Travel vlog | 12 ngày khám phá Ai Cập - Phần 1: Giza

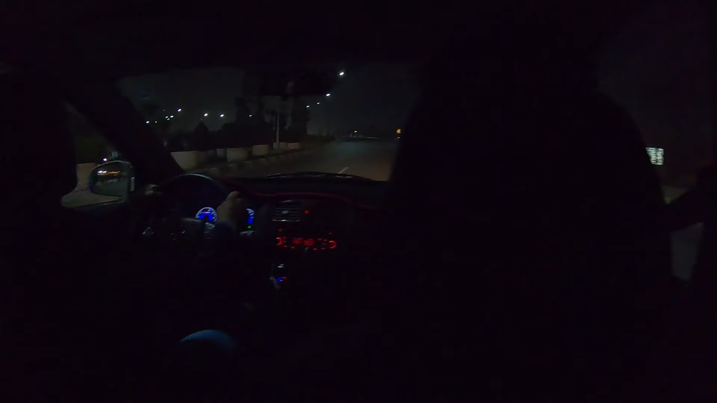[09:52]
tay phải, lái đường bên tay phải giống như ở Việt Nam. Bác tài xế này là mình nhờ khách sạn đặt luôn. Nếu mà ra khỏi sân bay mà không đặt thì ở ngoài có rất nhiều taxi, nhưng mà mình cũng không biết là phải mặc cả như thế nào đấy.